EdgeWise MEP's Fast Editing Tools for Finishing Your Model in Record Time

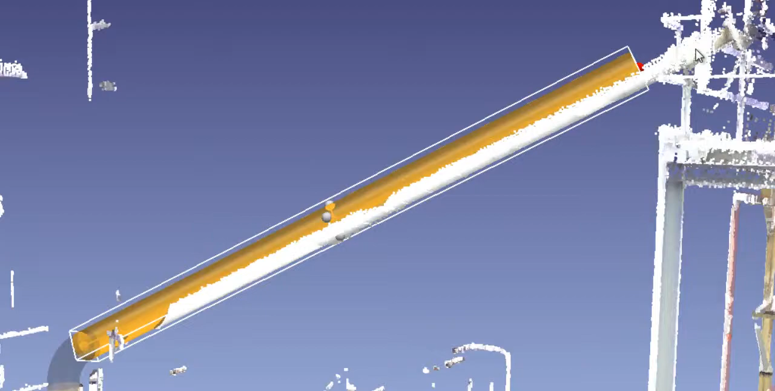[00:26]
Pipes can also be moved by highlighting the pipe and holding down the mouse button.
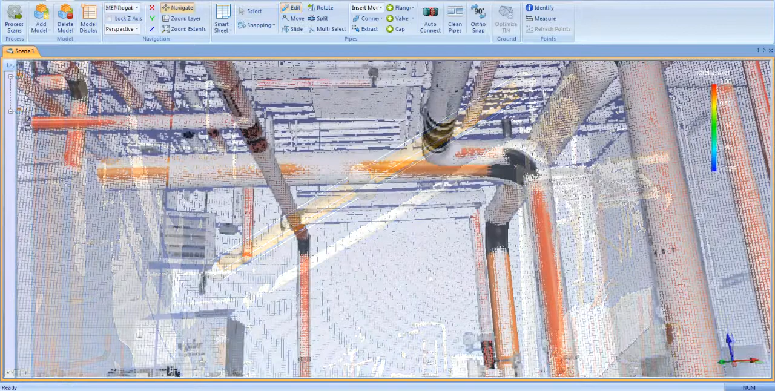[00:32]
Any pipe can be deleted from the model by highlighting the target pipe and clicking the delete button on your computer.
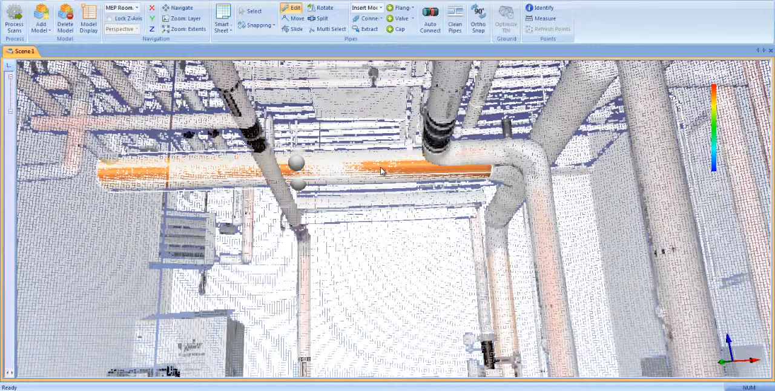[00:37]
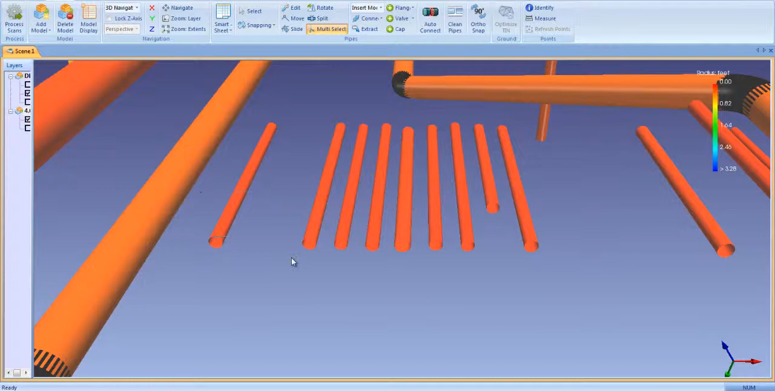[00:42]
Multiple pipes can be deleted by boxing them with the multi-select tool then clicking the delete button. Sometimes our automated extraction algorithms miss a pipe. Edgewise MEP comes with a powerful manual extraction tool that can extract pipes as small as half inch.
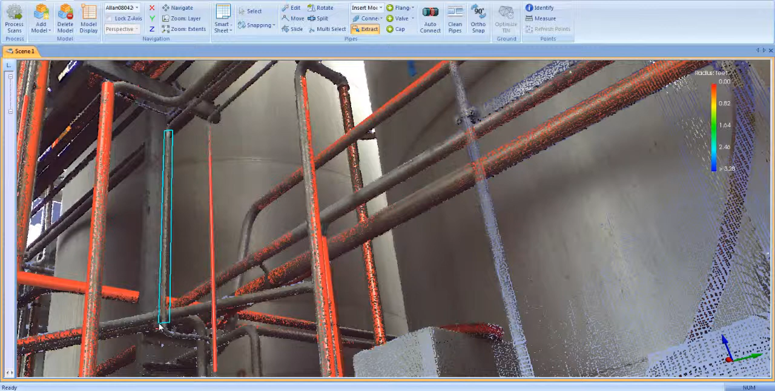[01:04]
Click the extract button, box the points, and double click the mouse. The algorithms disregard the points in the background and extract a pipe precisely fitted to the point cloud. Any pipes you extract manually as well as any edits you make to the pipes in the model are recorded on the Smartsheet list of model parts.